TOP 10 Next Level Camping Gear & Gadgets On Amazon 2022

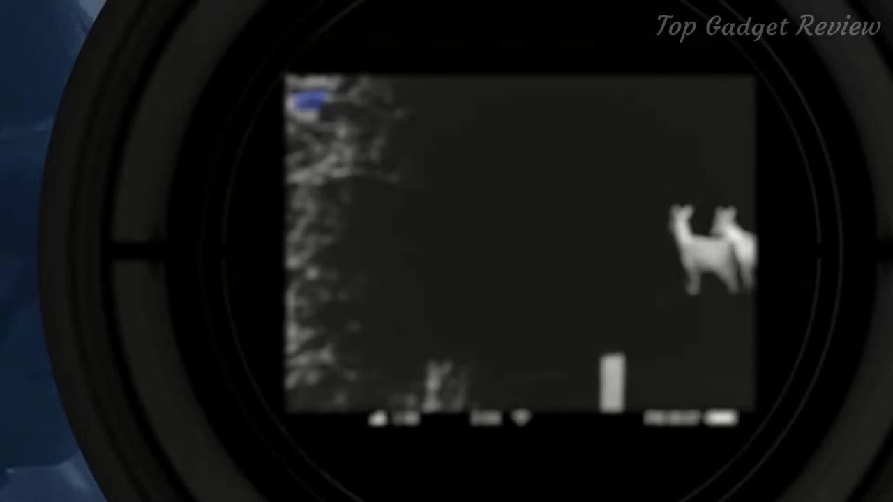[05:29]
High resolution of thermal imaging sensor ensures that all objects within the field of view have the highest level of detail.
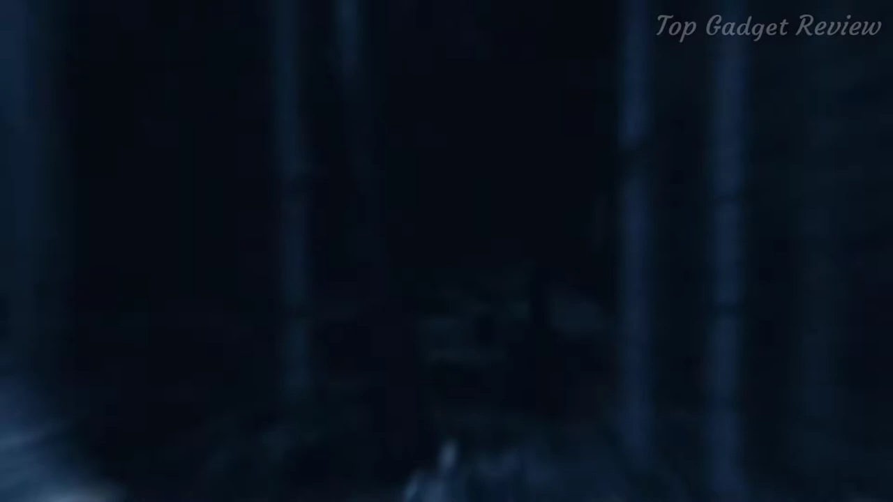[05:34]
Accolade can detect remote hot objects in complete darkness up to 1.8 kilometers away.
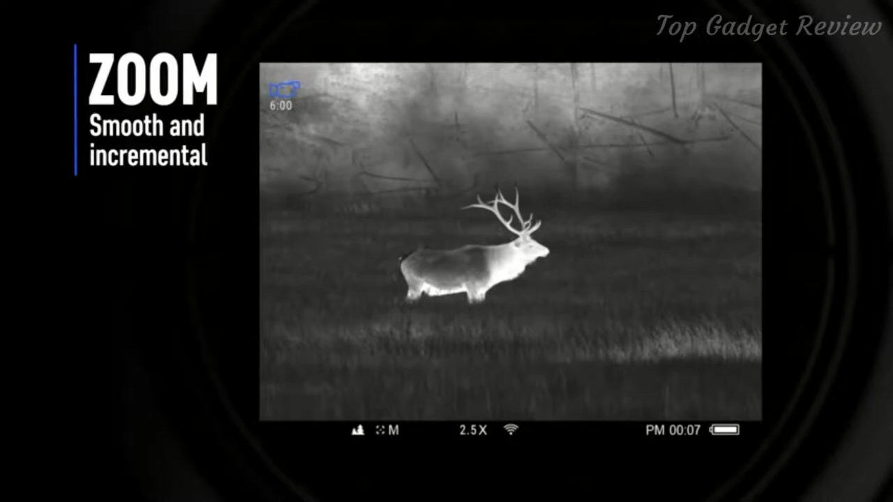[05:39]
2 zoom modes, smooth zoom for an optimal balance between zoom and field of view.
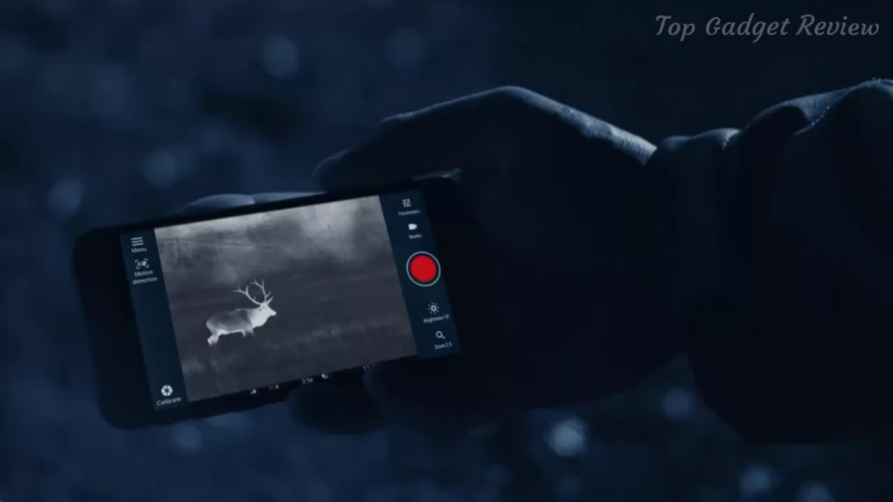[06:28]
My friend and me, we can both see the image simultaneously on the device display and on the smartphone screen.
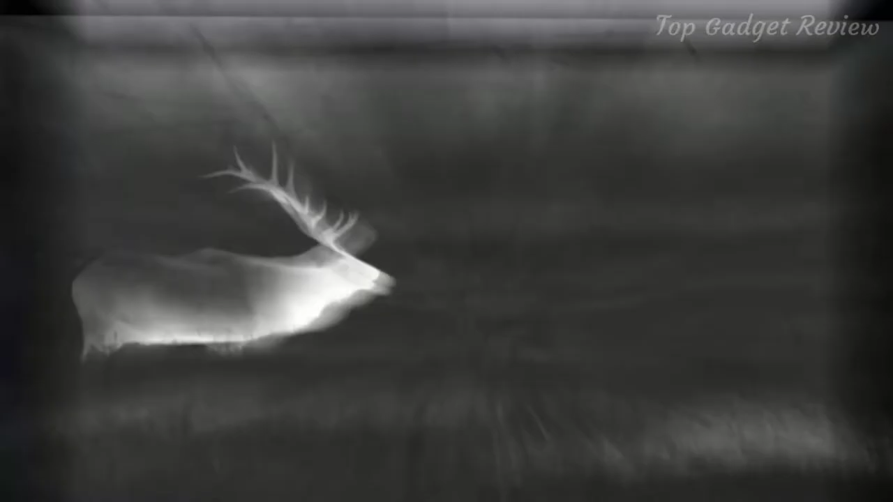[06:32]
I'm sure you'll agree that sharing is another one important moment.
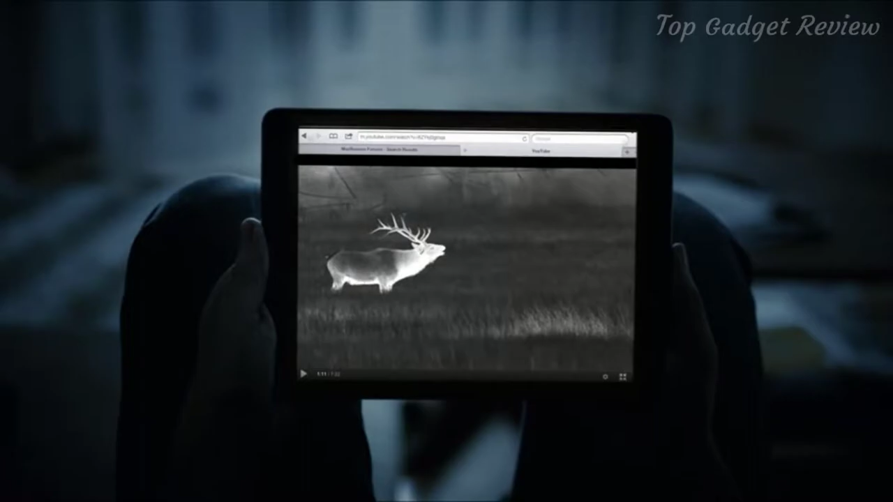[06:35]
Built-in video recorder is a great asset when it comes to capturing once-in-a-lifetime experiences.
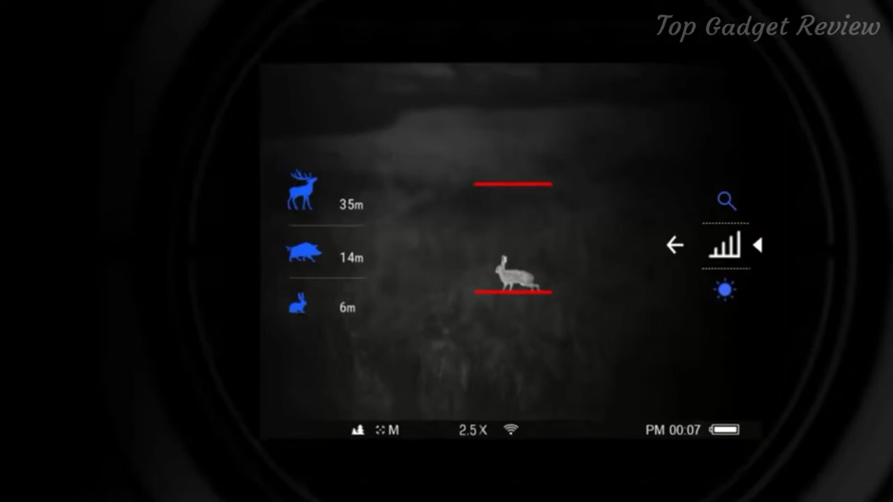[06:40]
The stratometric rangefinder helps to estimate range to an object based on its size.
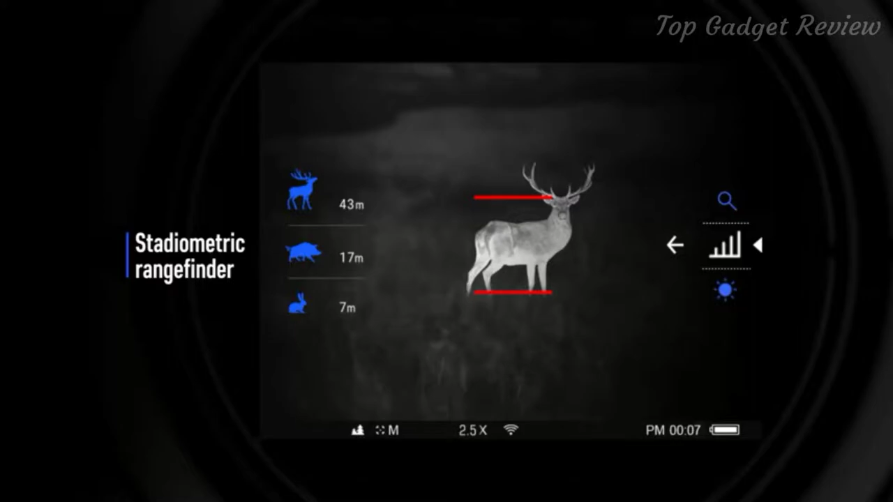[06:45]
Quick change rechargeable battery packs provide up to 8 hours of continuous operation in Wi-Fi mode.